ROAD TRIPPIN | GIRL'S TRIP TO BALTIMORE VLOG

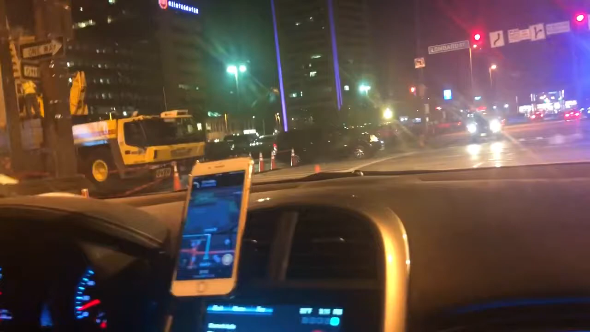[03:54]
Maybe we should cut down one of these streets down here and find a parking spot. Oh, look at her balloon.